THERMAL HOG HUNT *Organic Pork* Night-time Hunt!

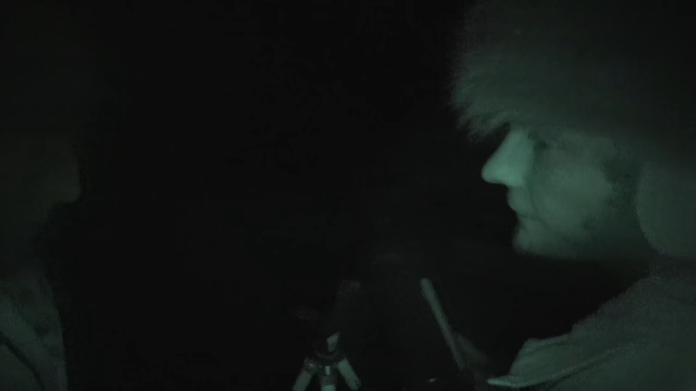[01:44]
That means whenever you put your finger on the trigger, be where you want to hit it, because it's gonna go off pretty easily.
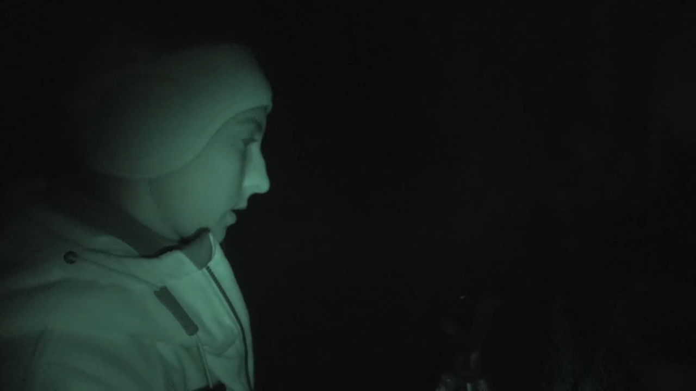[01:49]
It's on safety. This is how you turn the scope on.
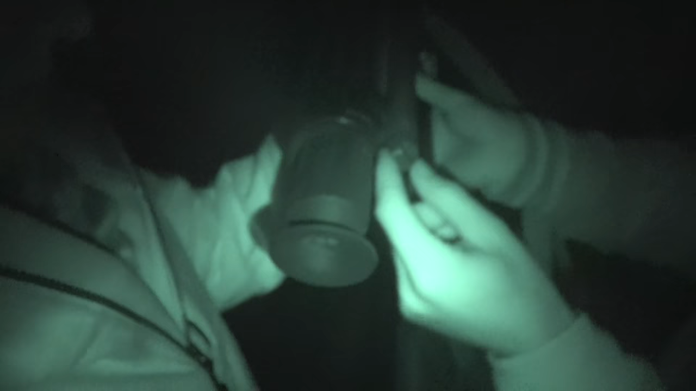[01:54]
This little right here. All you do is do that, and you hear.
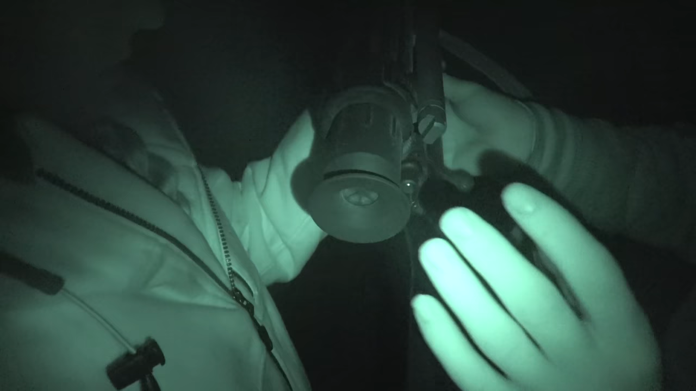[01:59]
You hear that? It just turned on. Now the crosshairs will change colors once you get it on the hog.
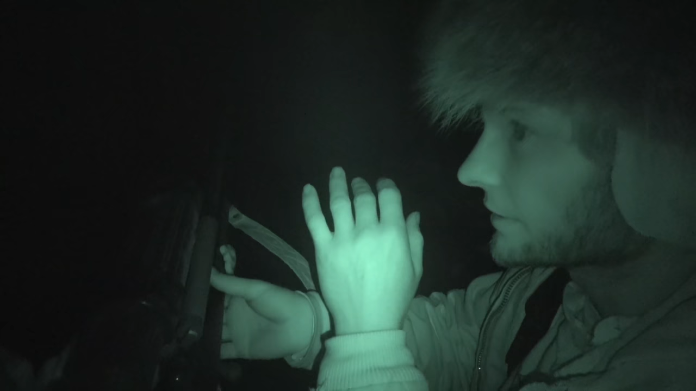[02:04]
That way you know you're on it. But just put it right behind his shoulder. We're gonna ease on over there, get pretty close.
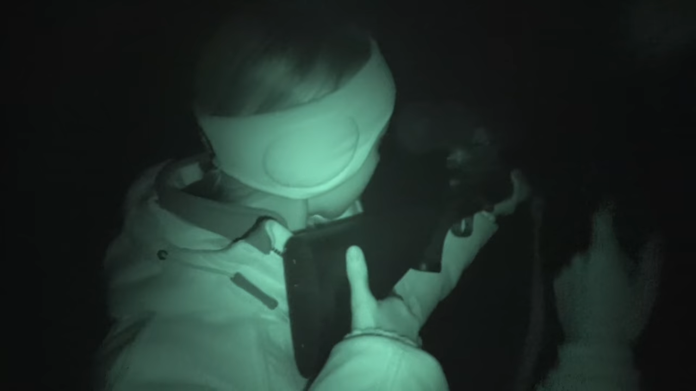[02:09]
Just turn the scope off. You have to put your eye up against it all the way.
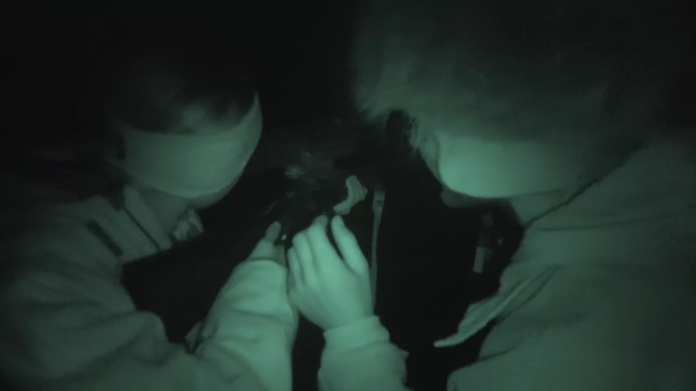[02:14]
Sink your eye into it. You see how it opens up?
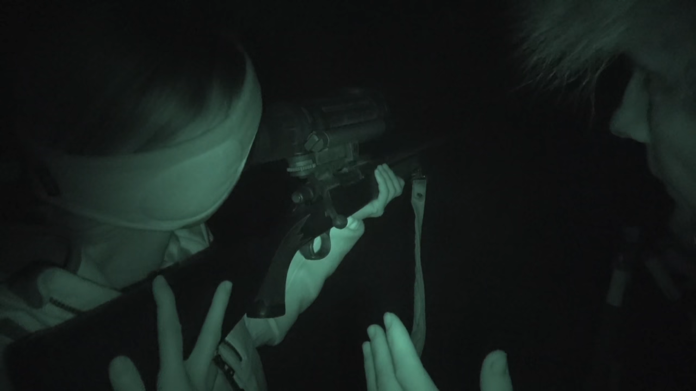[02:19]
All right, let's go.
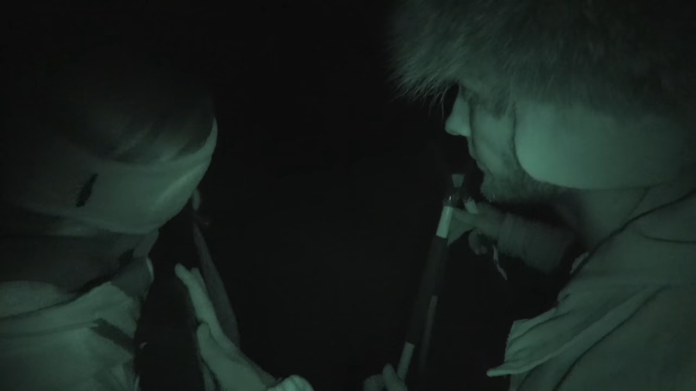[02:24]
It's a fixed 2-power.
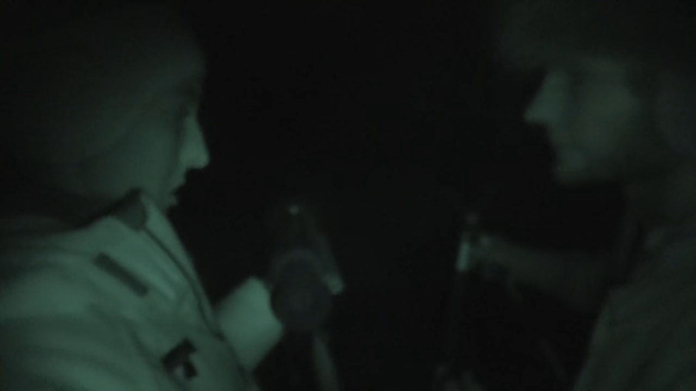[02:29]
They can't zoom in anymore. Make one more.
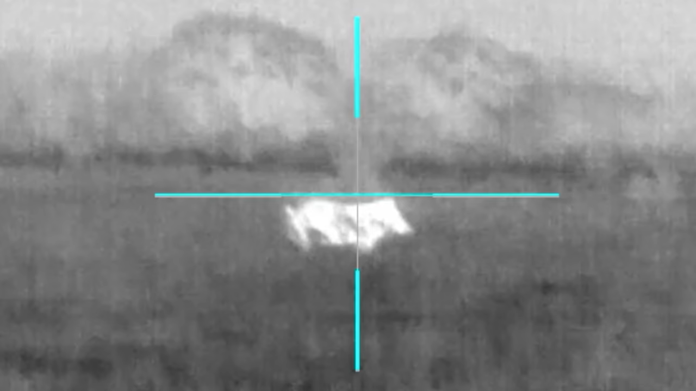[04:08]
Are you sure those aren't cows? Those are hogs, 100%. Giant hogs. They're massive. Freaking giant.
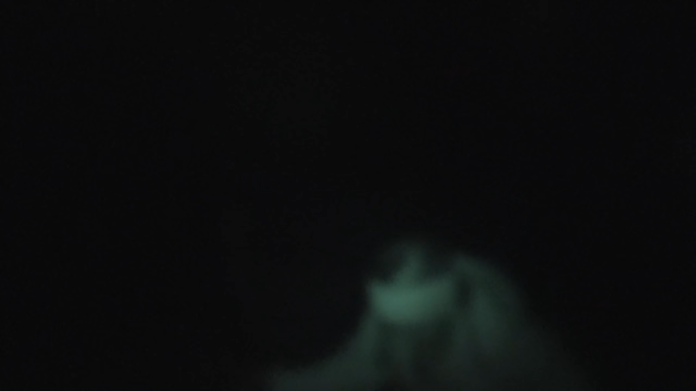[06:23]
Hold on, it's not focused yet. Right there.
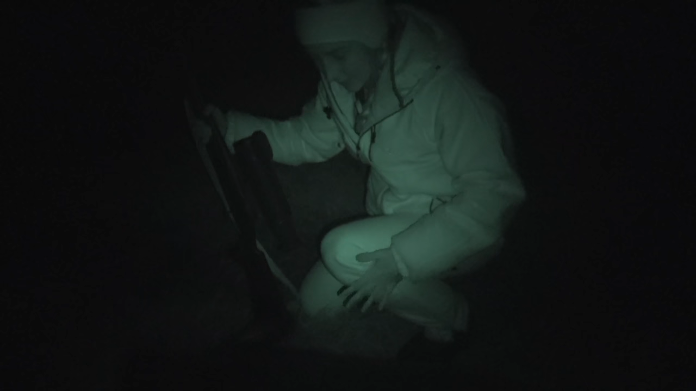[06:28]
Okay. My first shot animal.
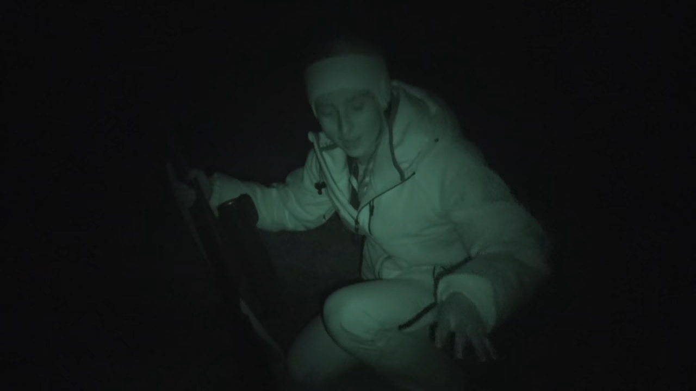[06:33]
A nice hog. Big bear and sow. Yeah, that's awesome. A sow too? Good eating hog. The good eating ones. Okay.
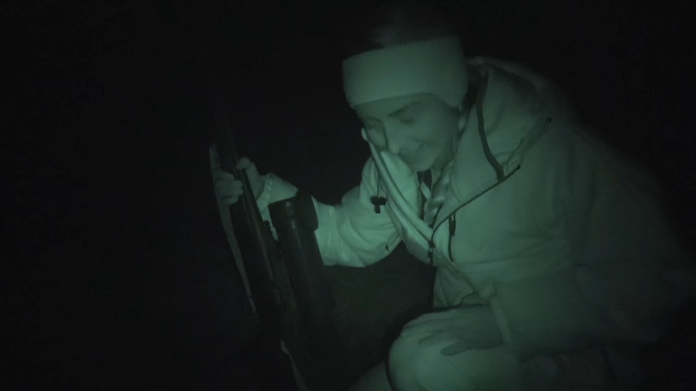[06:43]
Oh, I'm like shaking. That was exciting. We didn't even have to get in the truck. We just walked right out the front door. I could hear him, but I couldn't see him.
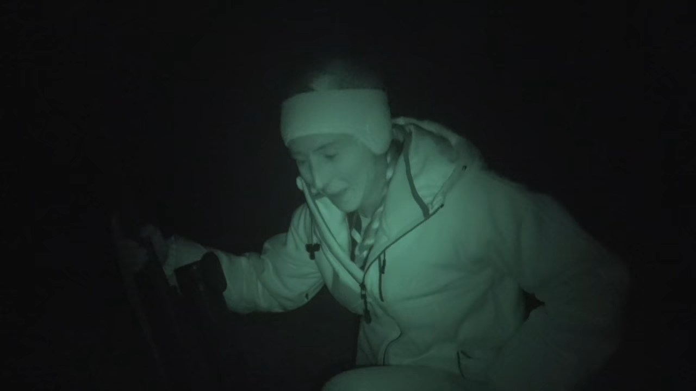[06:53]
That was awesome. That's how it's done right there.
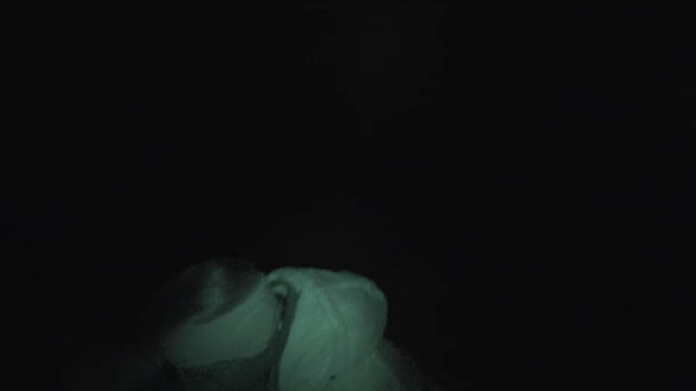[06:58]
Congratulations, Kelly. Her first animal ever.
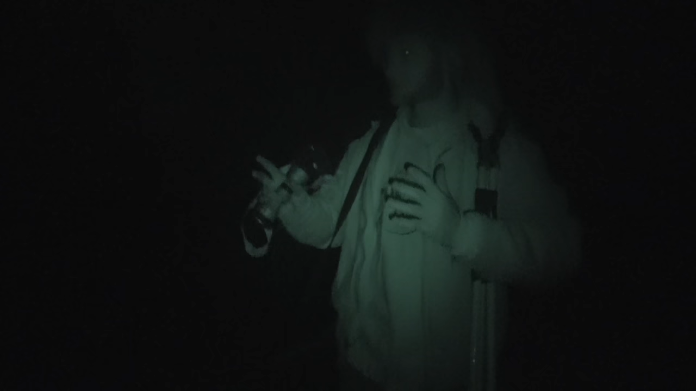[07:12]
as soon as we started coming down here, that giant one that we seen, it already knew what time it was. But there's probably like still this one and like 10 others that was hanging out here when she shot this one,
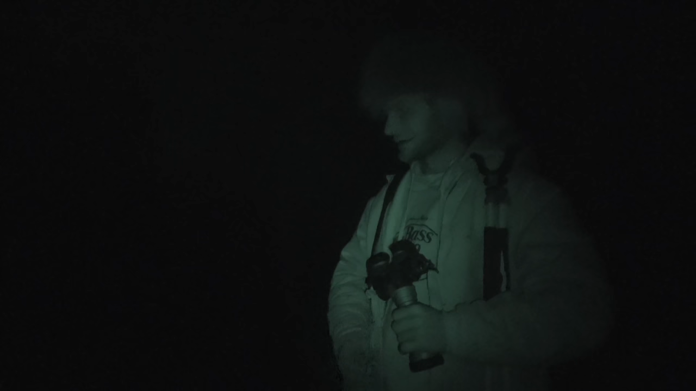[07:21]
but this was the biggest one out of the bunch. Explain to us that coon hat real quick. This is my coon skin cap right here. Whenever I put this cap on, something's about to die.
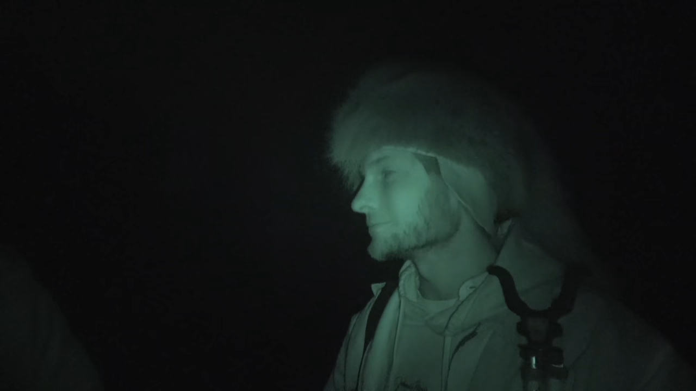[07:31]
I only wear it when it's really needed. During the thermal hunt. Yeah.